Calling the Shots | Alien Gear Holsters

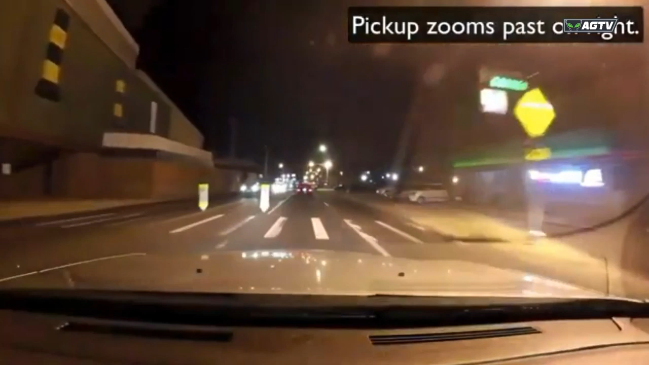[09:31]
So we're starting looping the video. Here we have, this is the defender. He's driving in his car.
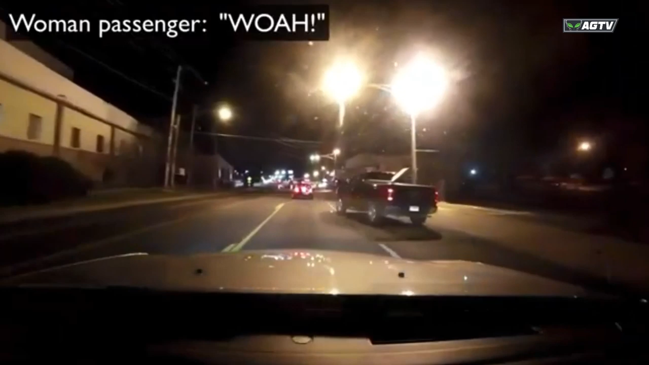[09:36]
He gets cut off by this pickup truck in the right lane, swerves in front of him, and bang, there's a fender bender right there.
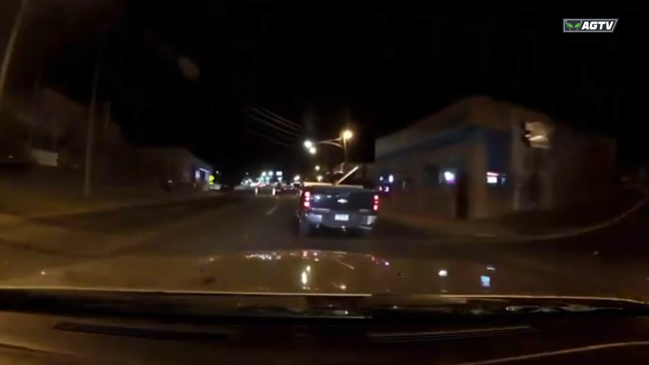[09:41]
They proceed a little further, and then the pickup brake checks him again. There's a second bang. Now, obviously, everyone's quite upset, particularly the driver of the car.
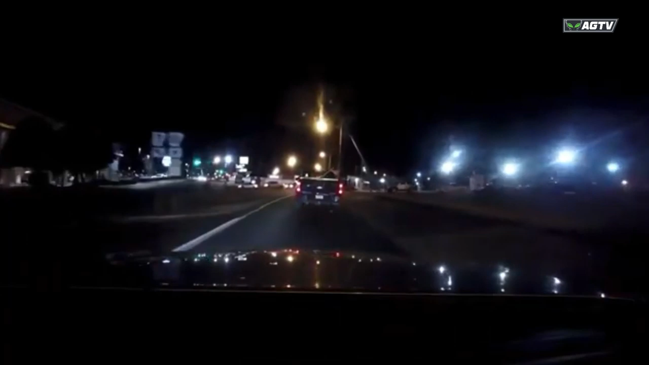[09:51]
He tells his woman passenger to call 911, so she gets on the phone with police pretty quick. They pull into this parking lot here. The pickup truck does, followed by the car. And at this point, the car pulls up next to the pickup, and the pickup truck driver, who appears to be by himself, and by his verbiage, which we've muted as usual because there's a lot of cursing going on,
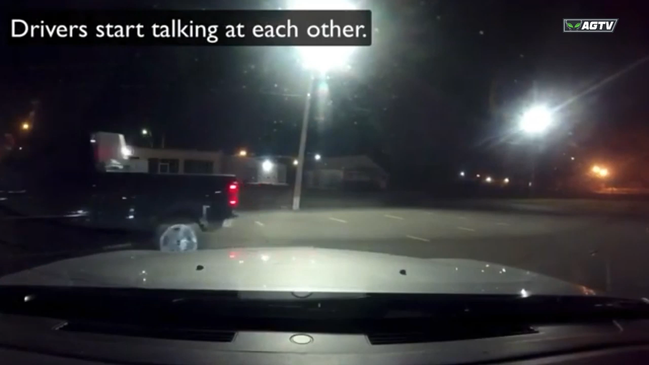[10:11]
appears to be in some fashion emotionally disturbed. So the two men now begin the typical male monkey dance,